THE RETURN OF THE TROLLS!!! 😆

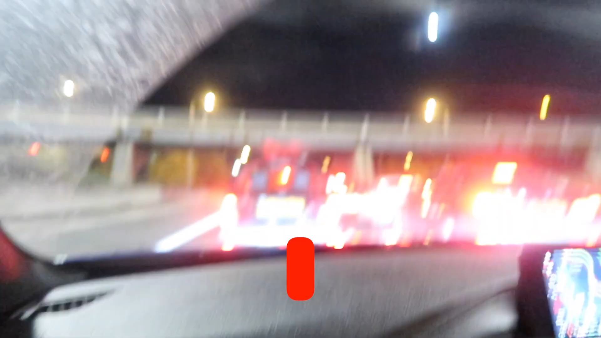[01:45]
I'll just give you an idea of what the traffic's like.